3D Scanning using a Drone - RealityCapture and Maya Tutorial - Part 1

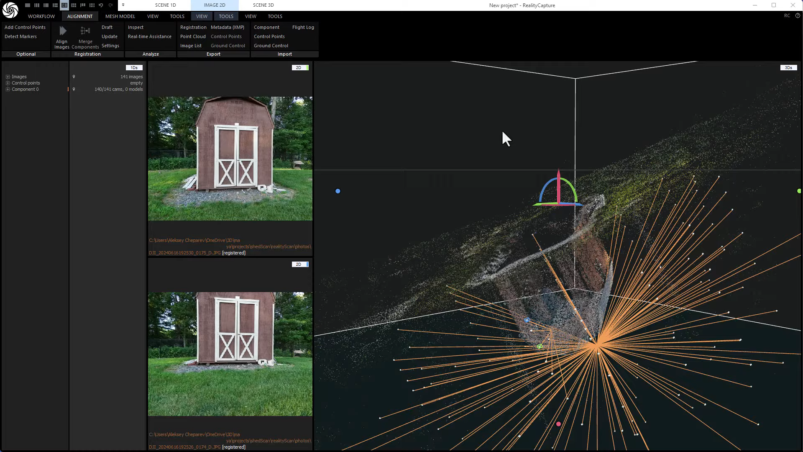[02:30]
Okay. So now here we have our initial alignment and you can see you got almost all the photos.
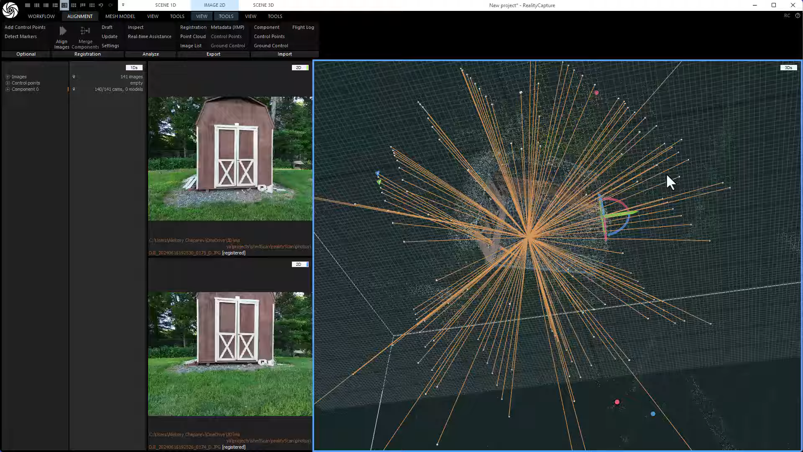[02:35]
One photo is missing and that's okay. So let's do a full alignment and it's going to be rotated weird. So, but that's okay. We'll fix that later.
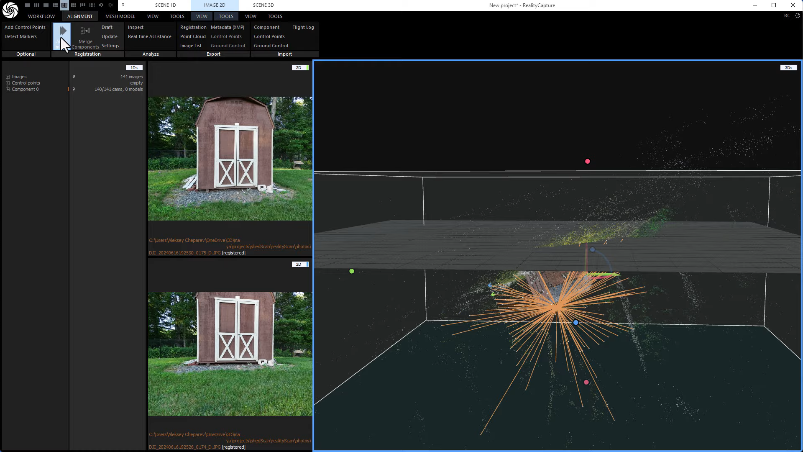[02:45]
So just click the align images. Okay. Okay. So that's done. And you can see it's kind of hard to see what's going on because we have all of these lines here.
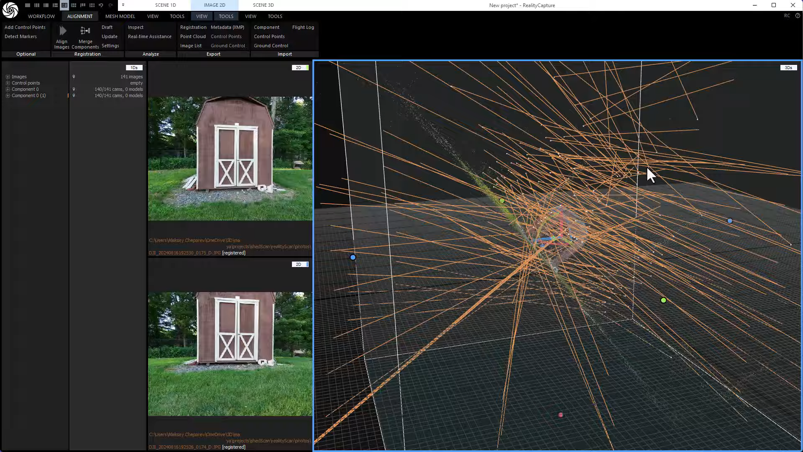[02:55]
Now, if you go to view the last view, you can turn off residuals. Residuals are just like the direction the camera is pointing.
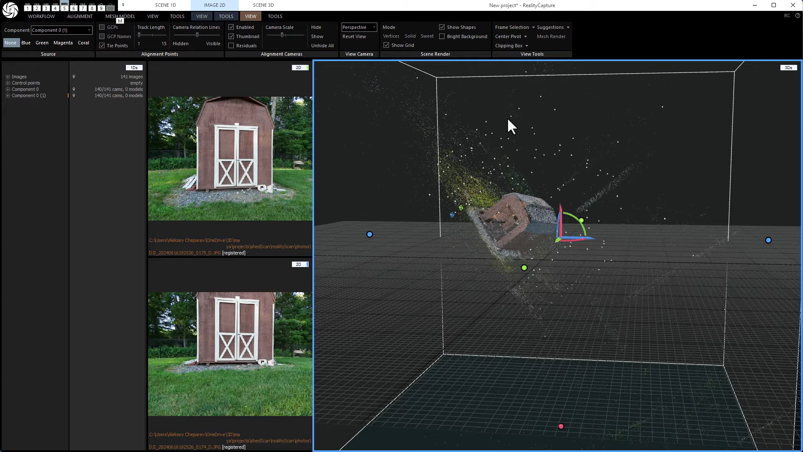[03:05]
And all of these white dots, those are actually our drone locations where we took the photos. And we need to align this because right now you can see it's a little crazy looking. So let's do that. So under tools, there's a set ground rotation and set region and ground plane.
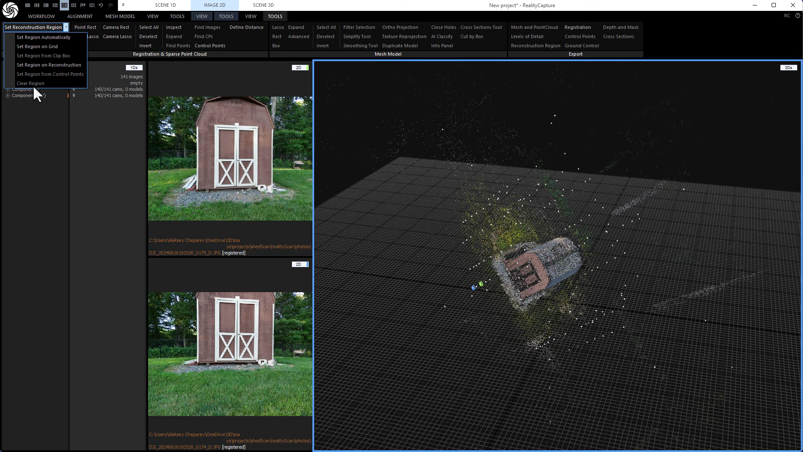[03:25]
I'm going to first clear the region. So just click a little arrow here and click clear region. And now when you click set ground plane, this will give you a manipulator. Now we can just take the rotation circles here and just rotate
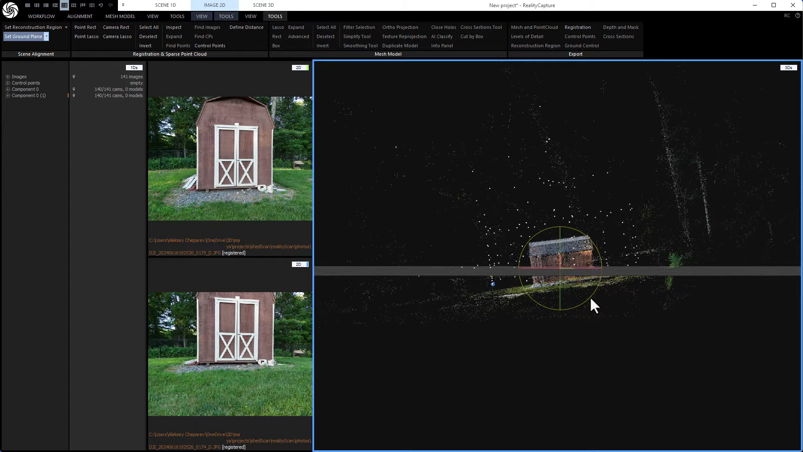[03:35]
it and try to line it up as close as we can for the ground plane.
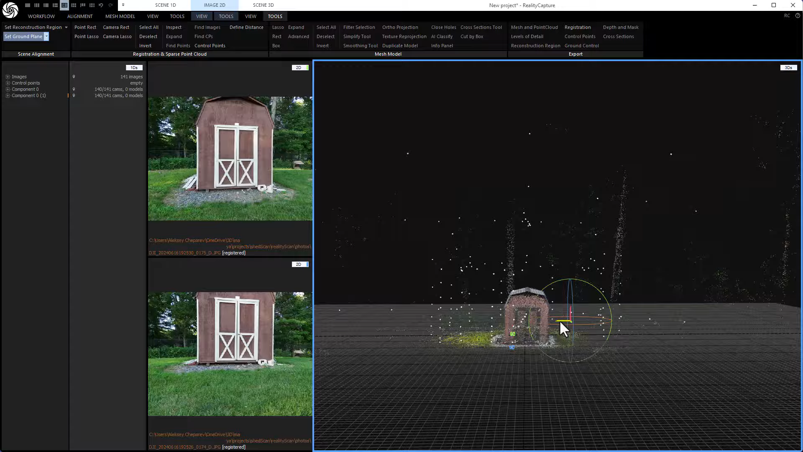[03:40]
All right. That looks great. And you can see the pictures that I took with the drone.
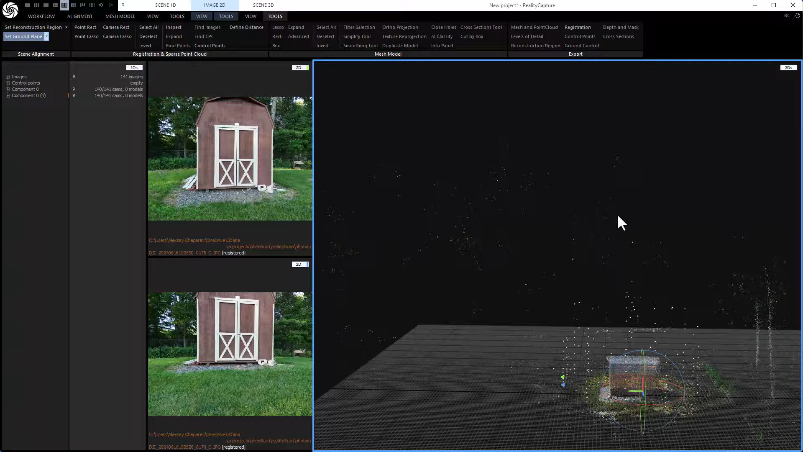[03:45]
So basically, what I like to do is make these vertical passes. So I don't rotate the drone, I just set it low and then go up and take a photo each time.
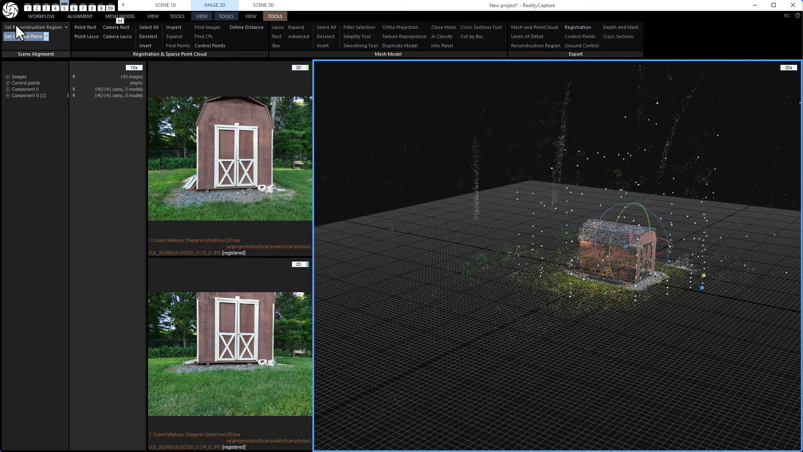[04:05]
And then I fly up and then also try to get as many corners as possible. So once you do that, you'll get pretty good coverage with your photos. So that's ready.
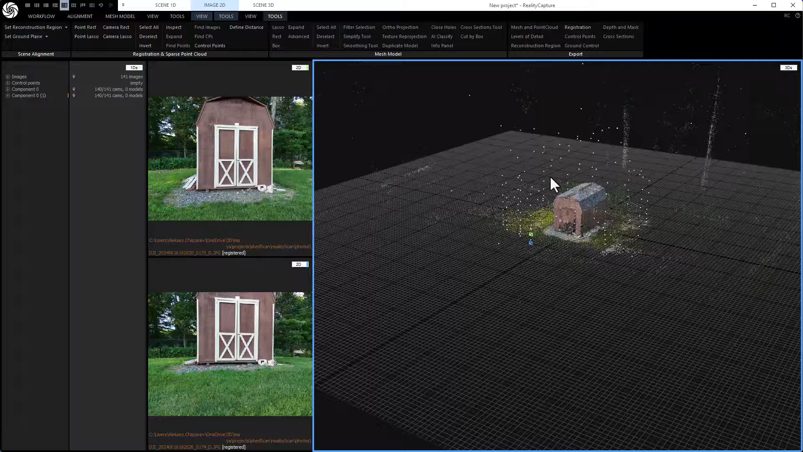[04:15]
Now I want you to set a reconstruction region because you can't reconstruct the whole thing. It's going to be too much. So we'll just set up our reconstruction region this way. Just press the button and it tries to estimate where it thinks most of the detail is.
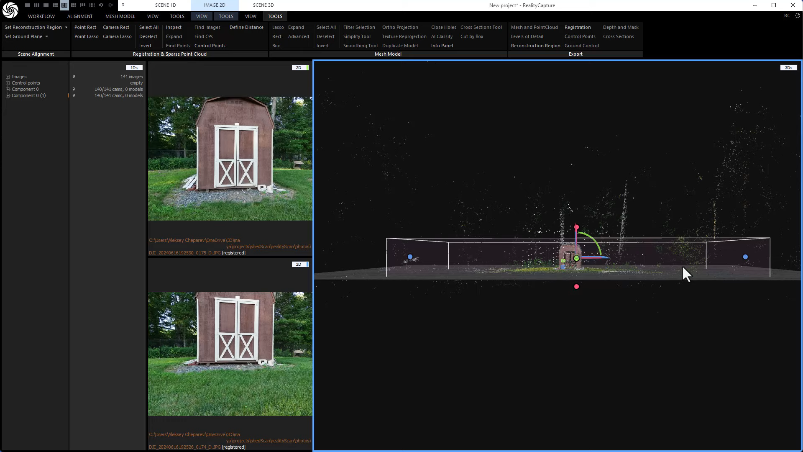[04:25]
And of course, we don't need all of that detail. So we're going to go close to the shed.
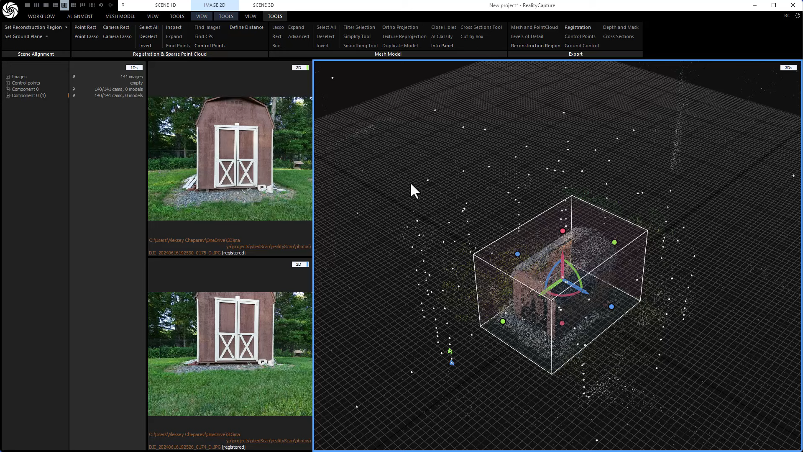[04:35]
Now this is going to be the longest process and that is under mesh model here. We're going to click normal detail and that's going to mesh the model for us.
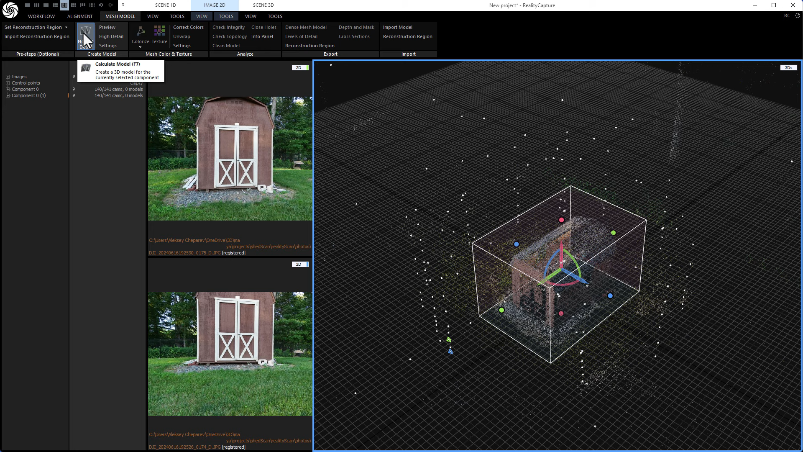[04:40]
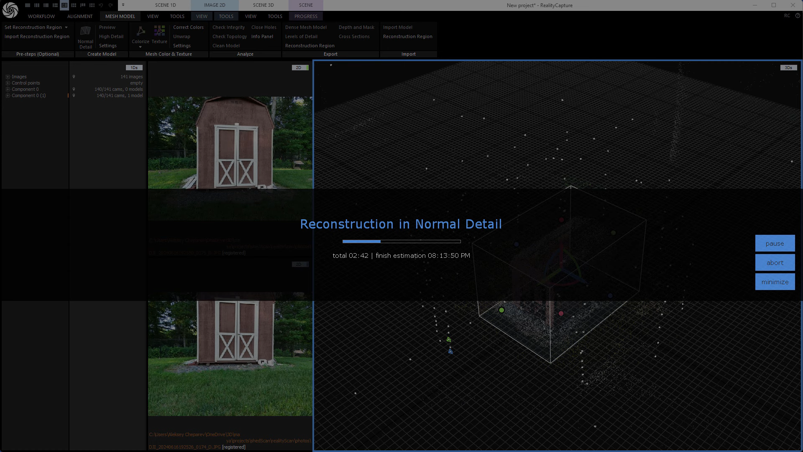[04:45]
The back had a lot of shadow in it, so that's why that looks that way. It's not really a big deal, so we're good here. So there's a couple of steps we need to do to make sure that the next steps work well.